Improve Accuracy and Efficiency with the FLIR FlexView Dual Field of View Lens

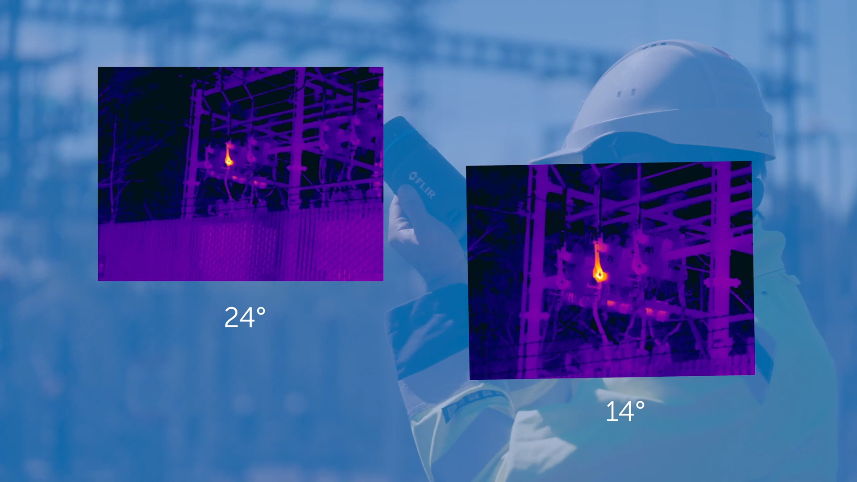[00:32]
The great thing about the dual field of view lens is it helps us out by saving time in the field,